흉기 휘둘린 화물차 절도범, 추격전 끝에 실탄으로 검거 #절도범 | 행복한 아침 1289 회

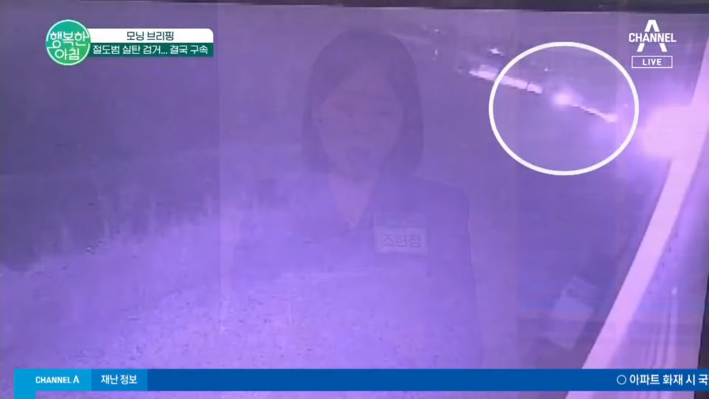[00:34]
경찰은 A씨가 훔친 차량이 강화 초지대교에 진입한 것을 확인하고 정차 명령을 내렸지만 A씨가 불응하면서 추격전이 벌어진 겁니다.
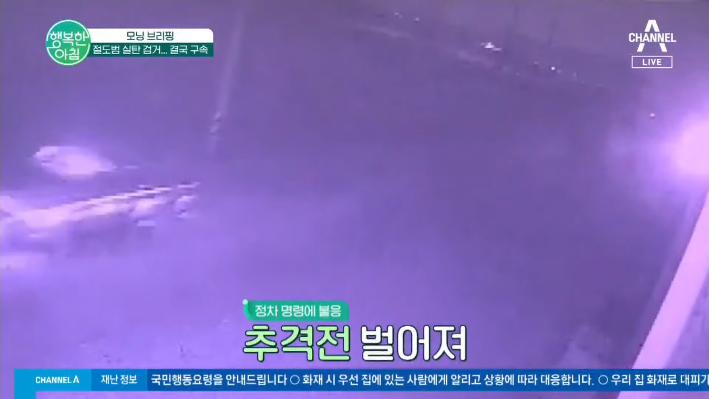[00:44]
A씨는 강화도로 달아나다가 경찰이 추적하자 김포 방향으로 5km가량 이동한 뒤에 농로에 차량을 버리고 도주했습니다.